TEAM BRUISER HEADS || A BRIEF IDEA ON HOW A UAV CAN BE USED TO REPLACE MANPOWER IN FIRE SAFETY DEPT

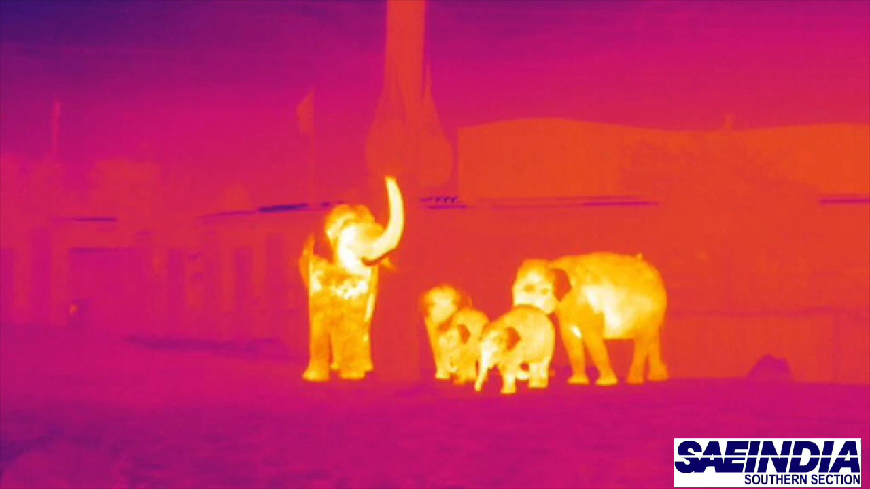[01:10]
When the animals are trapped during the forest fire, thermal cameras can be used to detect the heat signatures,
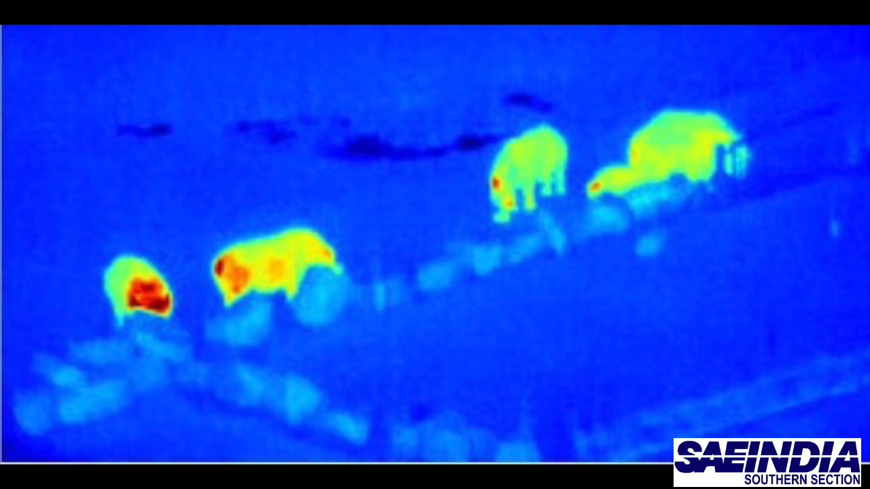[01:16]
which can be fixed to multiple drones to focus more on that area so that animals can be rescued.